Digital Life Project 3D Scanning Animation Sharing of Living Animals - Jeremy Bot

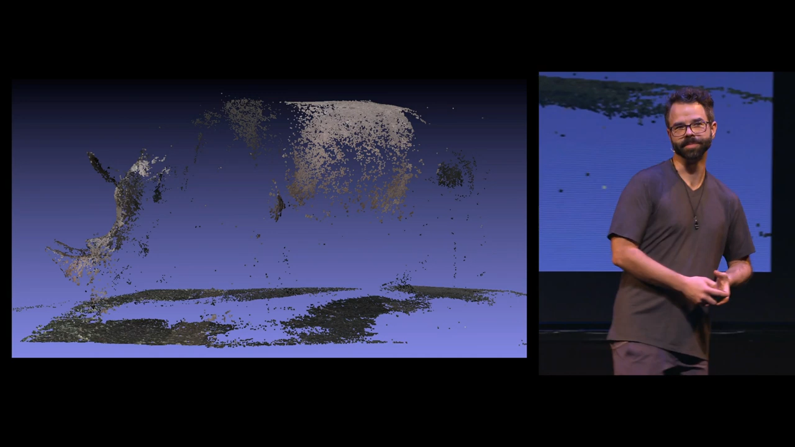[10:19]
Sometimes we have to tweak the lens that's coming in. We have to, the information from the camera.
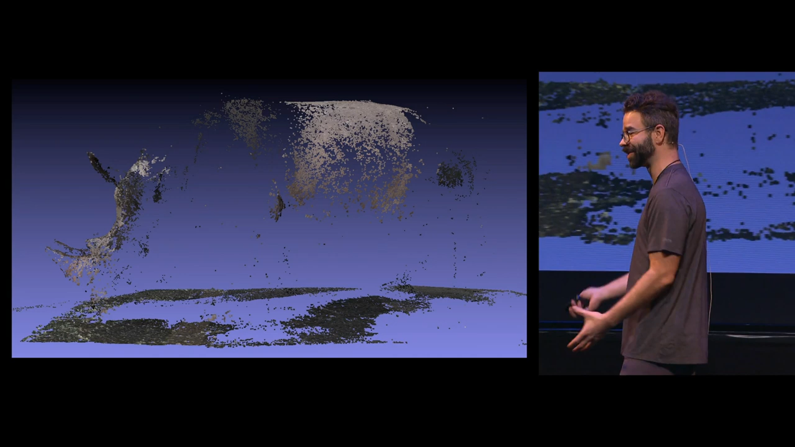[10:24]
Sometimes we have to tweak the colors themselves. Sometimes, you know, the environment's constantly changing, so we have to set the cameras to automatically regulate the color. We tweak those and we get something a little bit better.